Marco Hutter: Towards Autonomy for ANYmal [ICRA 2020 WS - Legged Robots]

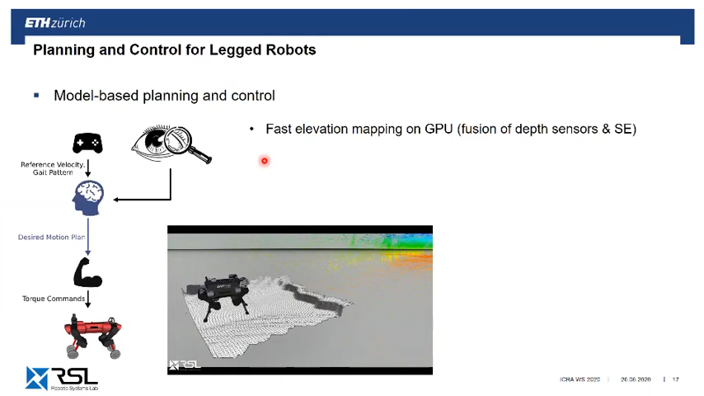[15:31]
So what we developed here is a GPU-based elevation mapping pipeline that allows us to generate at like 50 hertz or something, like the local environment of the robot, which is then used for foothold planning. On the foothold planning side, Fabian, in his recent work, developed a batch search algorithm, which essentially looks at the cost of the terrain, like slopes, edge roughness, which you don't want to see, incorporates kinematic limits and collisions, as well as stability of the body in order to find the optimal foothold.
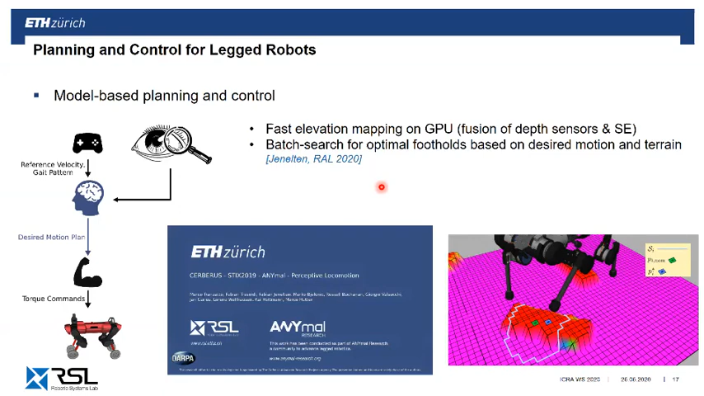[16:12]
Now this search is implemented so efficient that you can really run at control frequency, and hence the optimization does not only happen once lift off with the foot, but really at any instant of time. And that has largely improved efficiency of the robot against disturbances in the environment or also from external collisions.
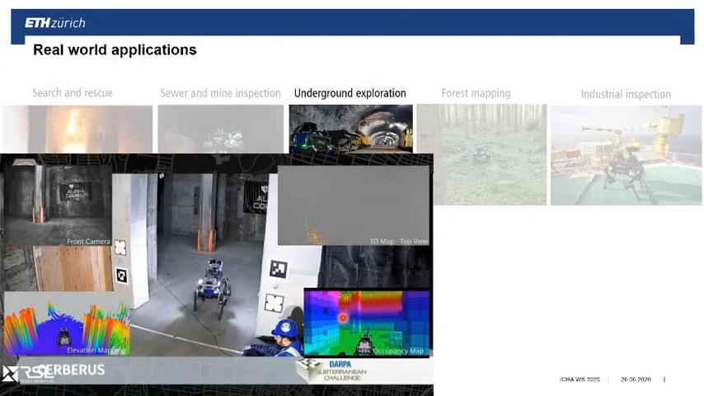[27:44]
They essentially had the robot to explore a old nuclear power plant. You see here ANYmal, that is a B series, autonomously walking through this environment.
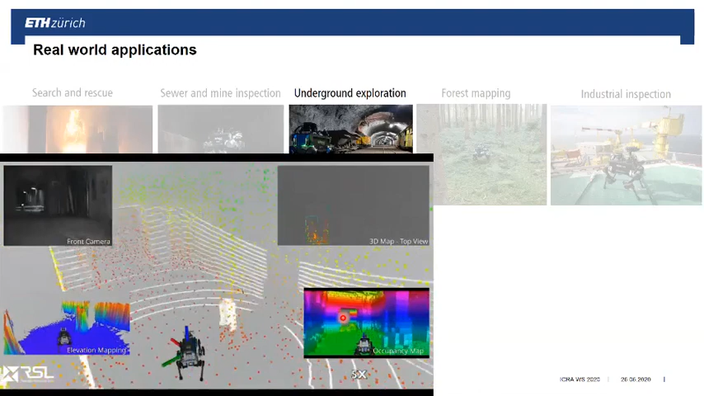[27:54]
On the top left, you see the front camera, bottom left is what the elevation map is generating, which is used for traversability estimation and foothold planning.
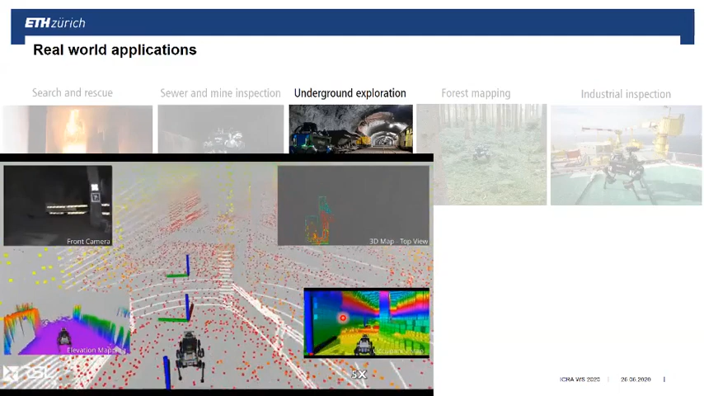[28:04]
Then you have a free space estimate on the right bottom, and right top shows you the map that is generated online. There's several elements that play here together. On one side, we have a graph-based exploration planner, which was developed together with Gossos Alexis group, where we search for the optimal area where the robot should continue to explore based on also its locomotion capabilities and the gain of information that we're having there.
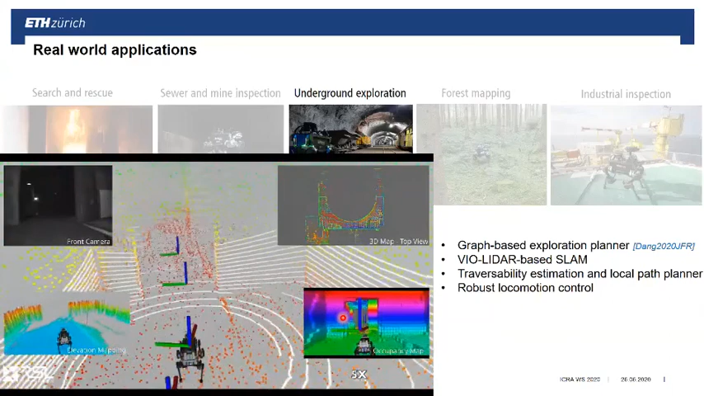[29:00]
And then lastly, a robust locomotion controller, which in that case was this learned locomotion controller that I showed you before. This mission that we were doing here typically lasted all in all 1 hour. One robot of us was usually about 30 minutes on the run.
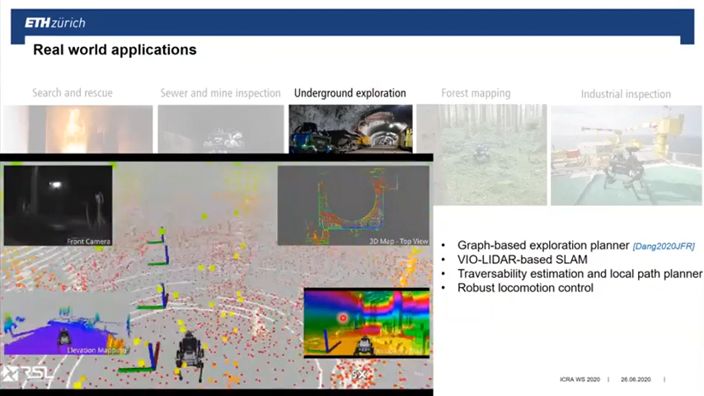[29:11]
In this time, we were covering an area like this, is a couple of hundred meters of distance, so a long tunnel at the entrance, going around the building, around the reactor building, exploring all of that autonomously. We had some issues with artifact reporting,
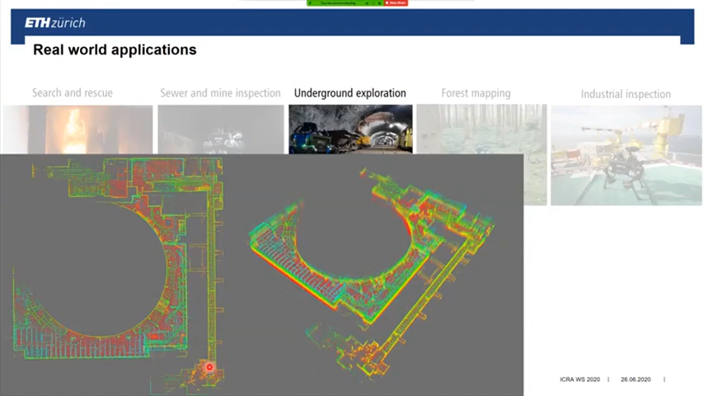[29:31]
but the exploration navigation was pretty okay. Also, locomotion turned out to be extremely robust.
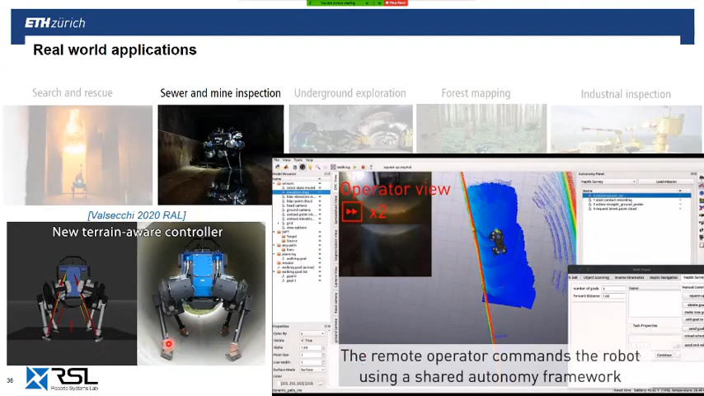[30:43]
which measures the local information that allows us to adapt the reaction profiles that we're not seeing that we're needing.
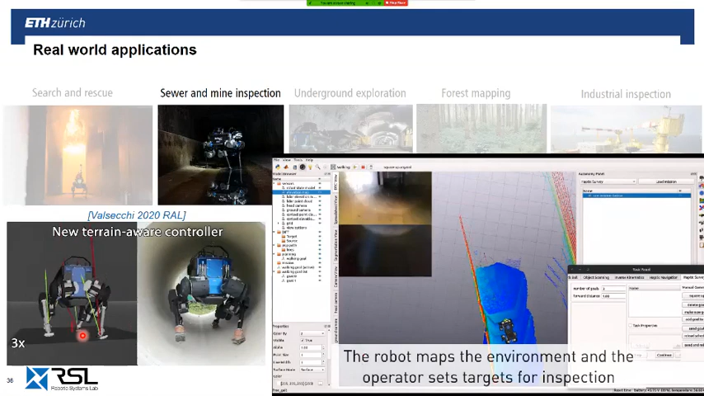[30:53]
Now, what we've seen now is deployment of robots,